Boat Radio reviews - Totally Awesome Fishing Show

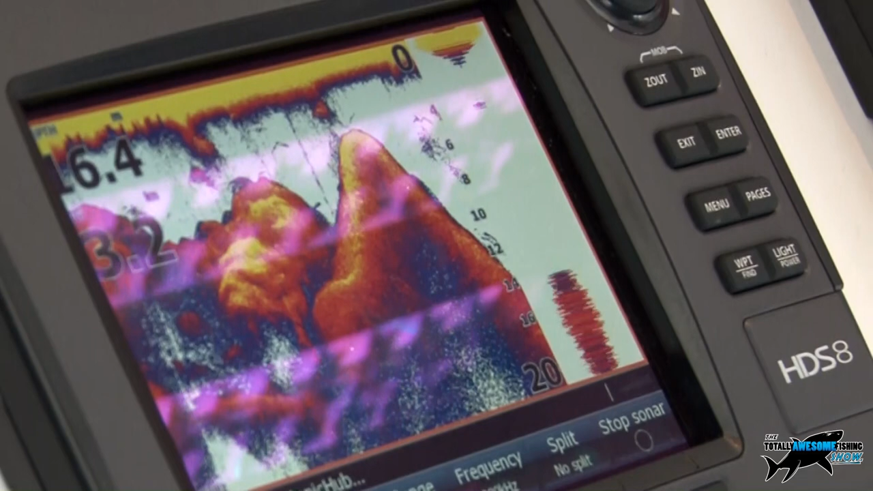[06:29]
and it can then be controlled through the range of HTS products so either the push button or the touchscreen you've got a menu that will come out and allow you to adjust the volume from the plotter you can go through